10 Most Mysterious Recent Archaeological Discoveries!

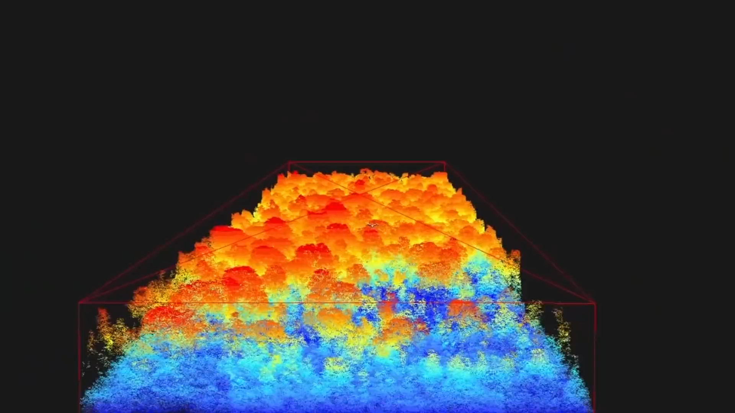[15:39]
shows just how useful LIDAR is when it comes to finding undetected archaeological gems in places where satellite imagery usually fails, including in the thick Central American jungle.